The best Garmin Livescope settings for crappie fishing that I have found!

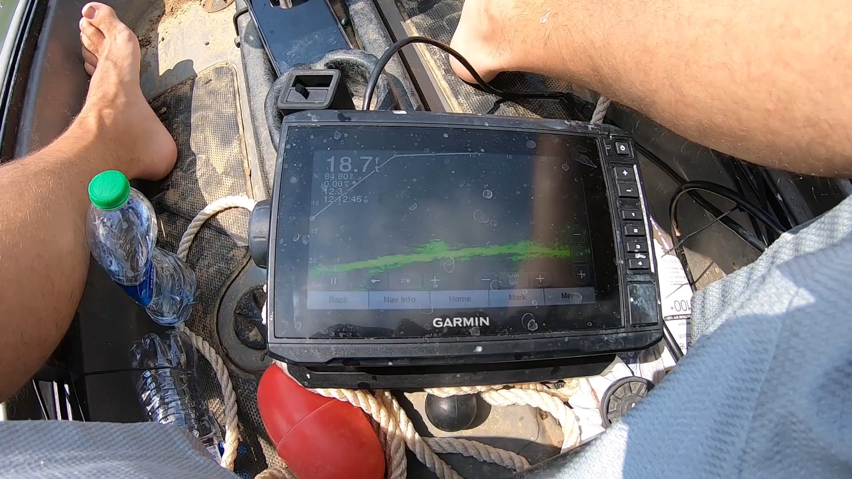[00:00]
all right y'all i wanted to show y'all the settings i run on the on this live scope for crappie and the kayak like i do um
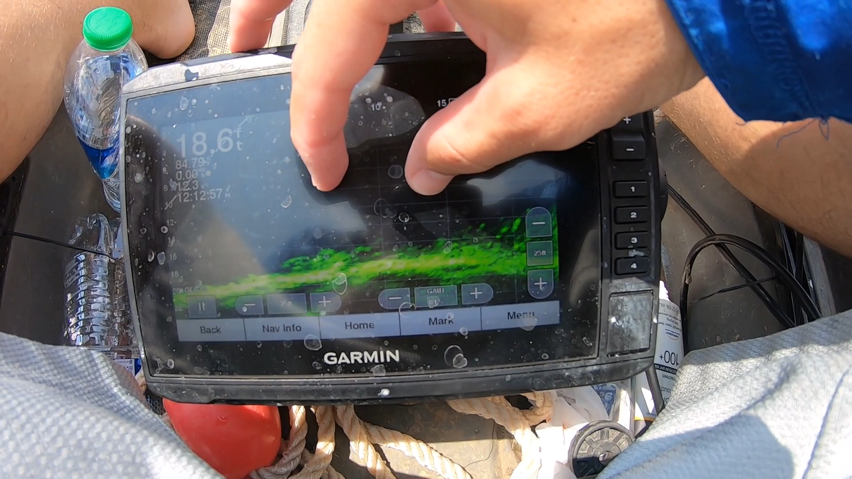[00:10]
you can see there's a bunch of crappie on the bottom right here um so what
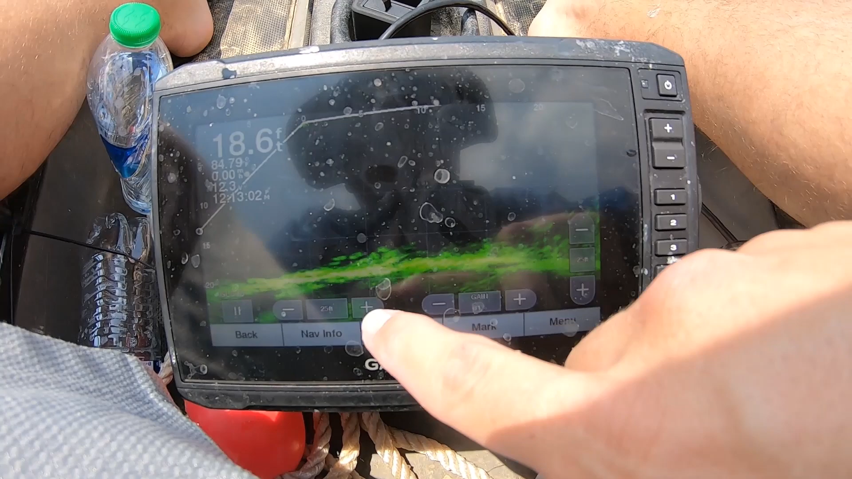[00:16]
i do is i like to keep it obviously as zoomed in as i can so
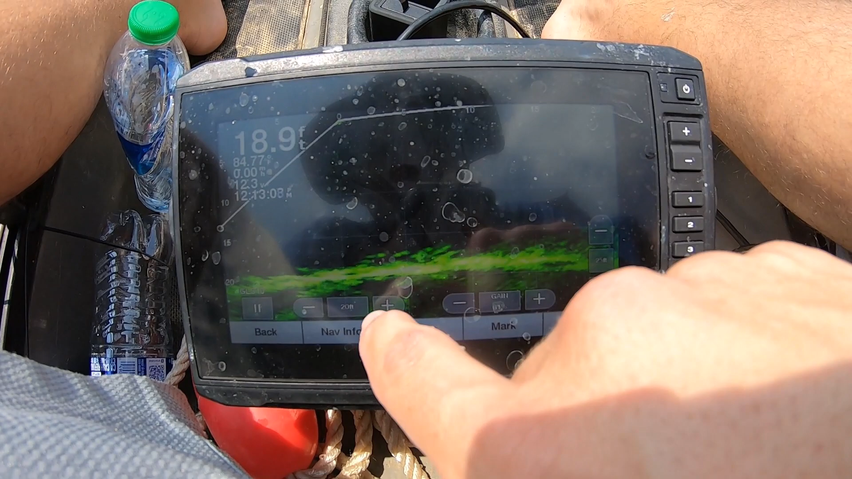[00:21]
i'd love you know the more you zoom in the better the picture is and i like to keep it about like
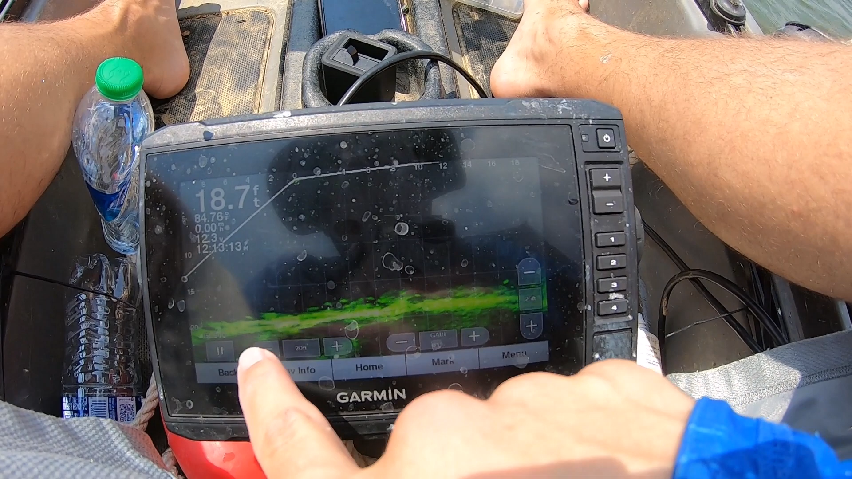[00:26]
On screen: depth 18.7 ft
this about five foot um the bottom about five foot up i don't like to keep it like this
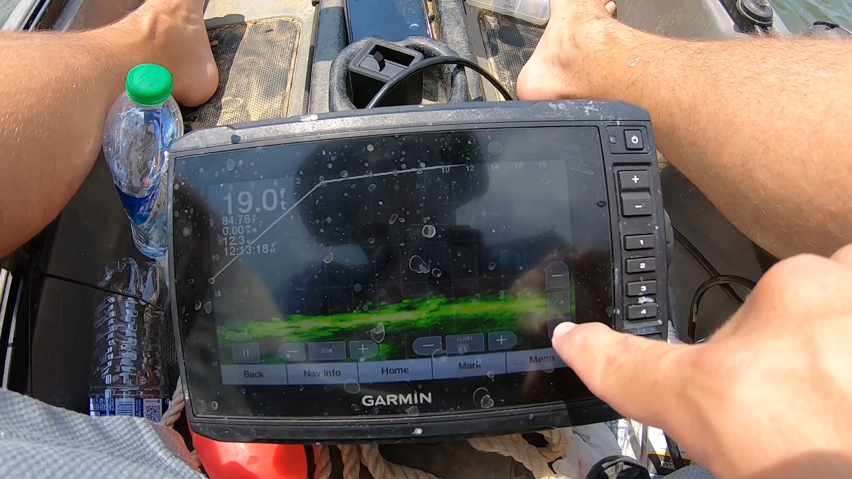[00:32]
On screen: depth 19.0 ft
because then you know it gets too if you drifting or if you're on a drop off or something then it gets kind of hard to see with this stuff down here so
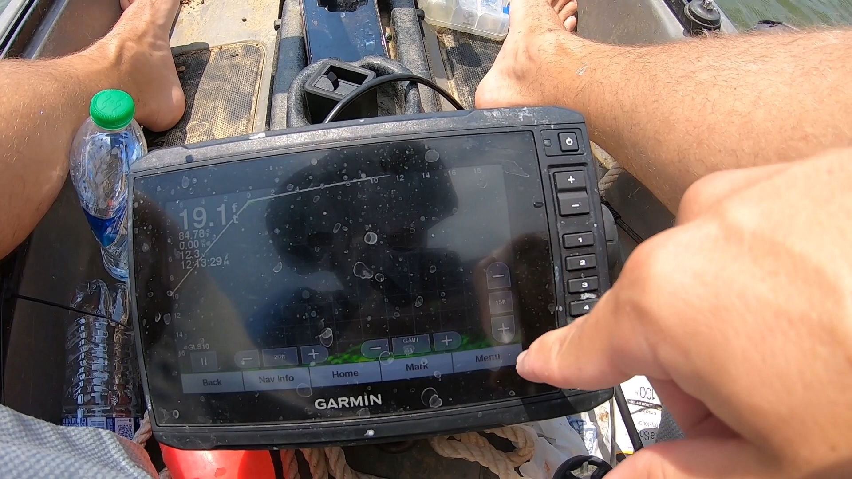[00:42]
i like to keep it about right there my gain i keep it right here i keep it anywhere
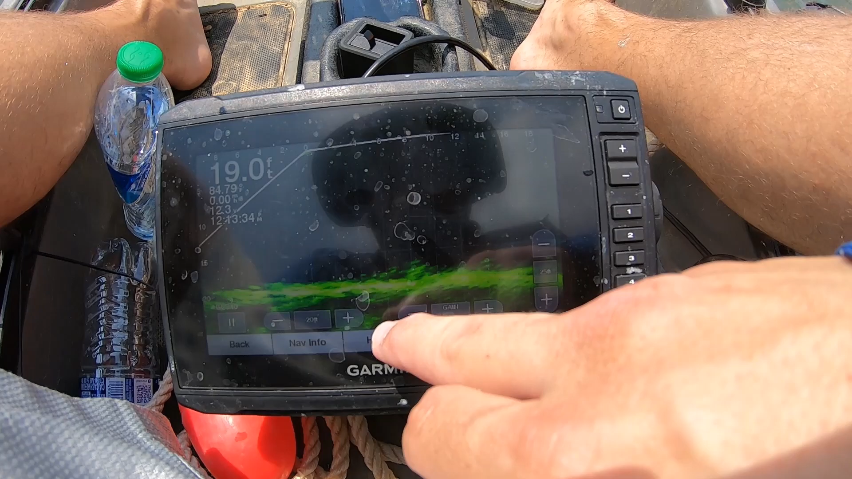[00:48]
from i would say 55 and
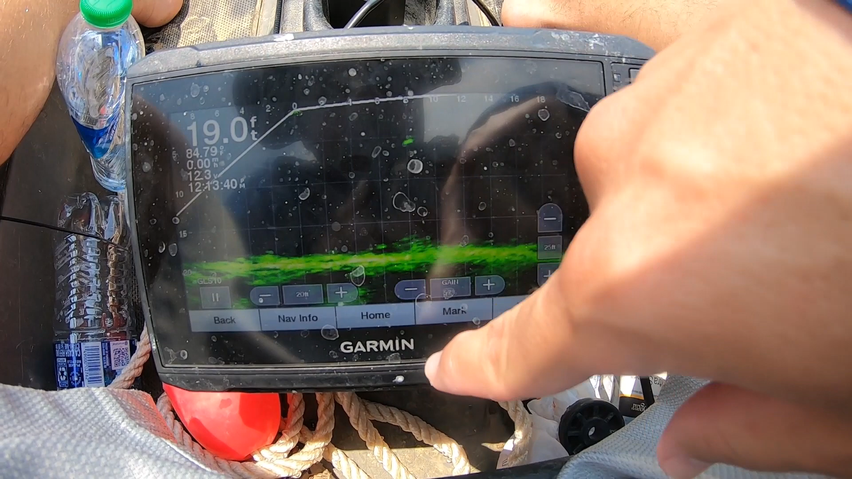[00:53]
i adjust this pretty regularly as well just depending on the watercolor and how much junk's in the water
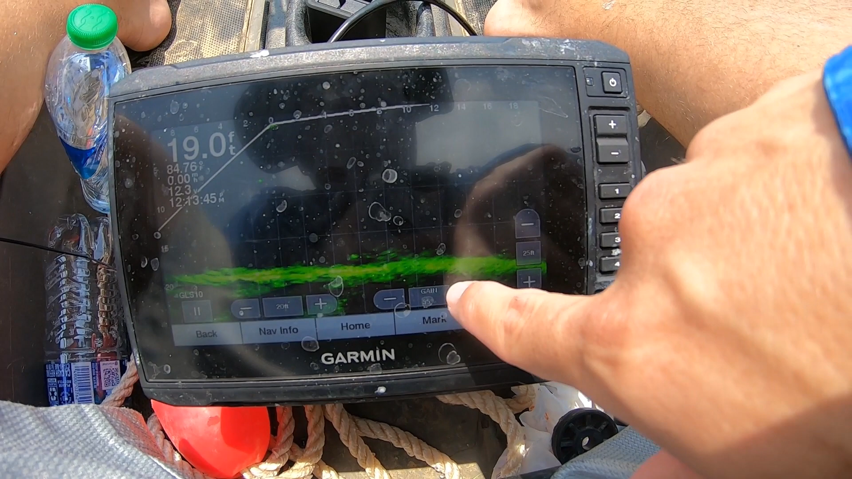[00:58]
On screen: depth 19.0 ft
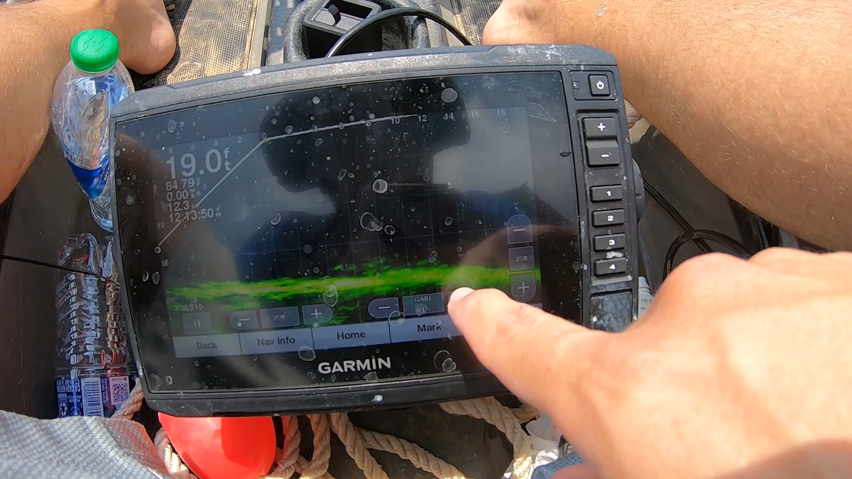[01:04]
On screen: depth 19.0 ft
so you know just about right about 62 today you
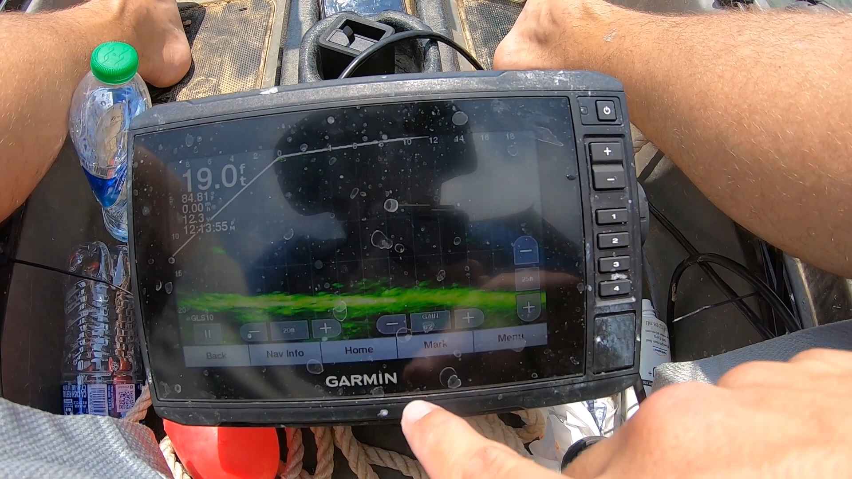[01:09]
On screen: depth 19.0 ft
can see if i start going past 62 it starts getting real cloudy so i keep it about
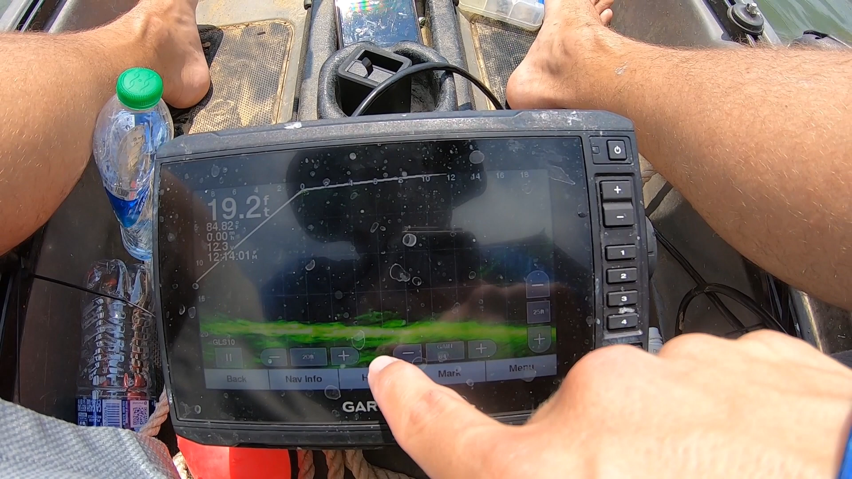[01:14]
62 and then vice versa if you go the other way it gets real
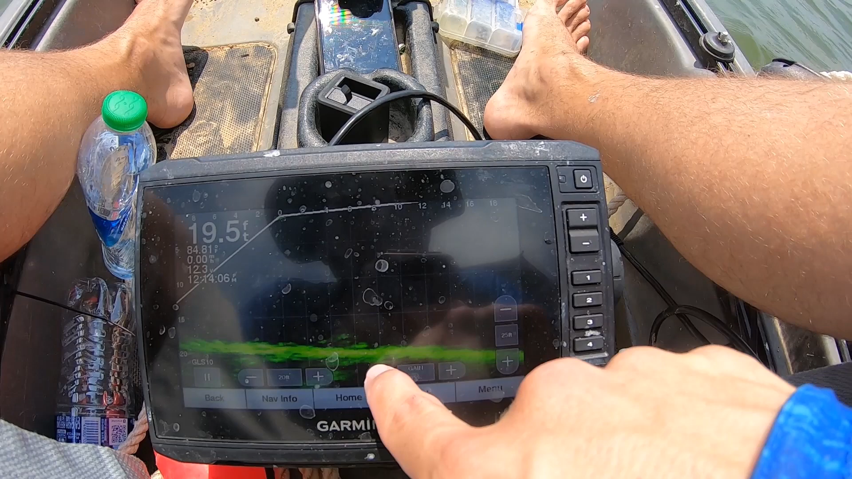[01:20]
i feel like you don't want to you want to do it until about you don't see any clutter that way you don't miss anything as far as you know the fish and stuff like that so
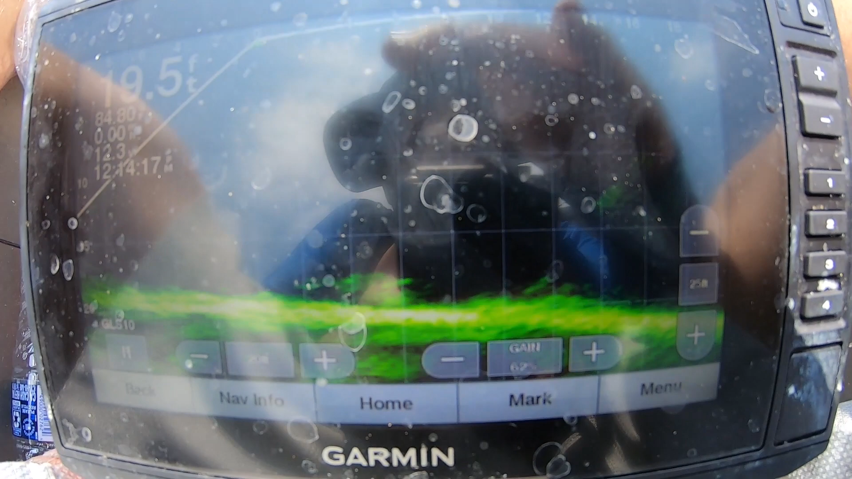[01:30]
i hope this is helping let me see if i can shade it well you can see those are crappie
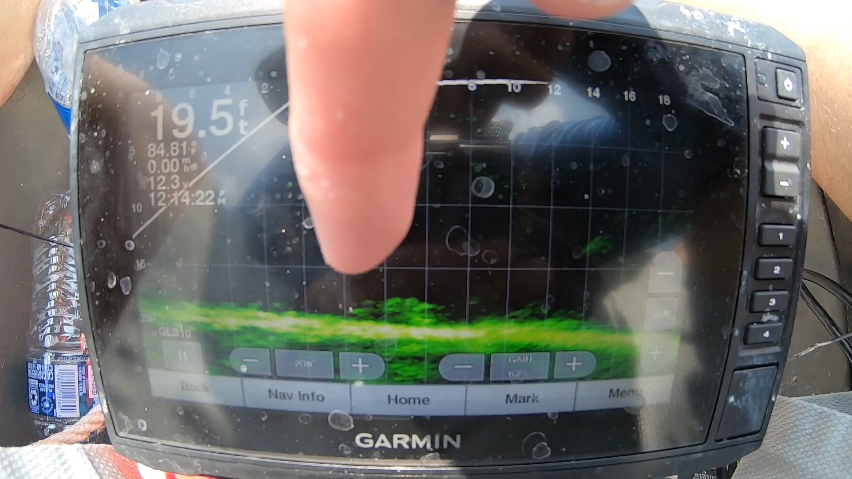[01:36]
On screen: depth 19.5 ft
right on the bottom right there and as far as any other
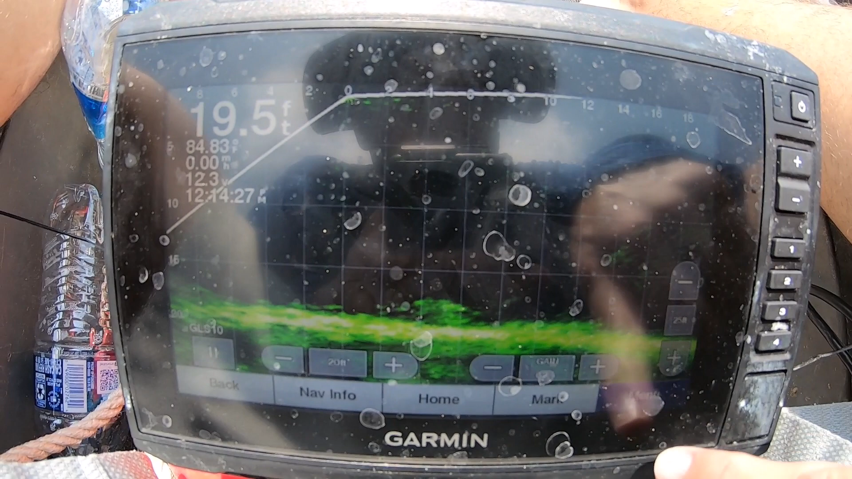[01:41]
On screen: depth 19.5 ft
see i have to kind of remember the transmit on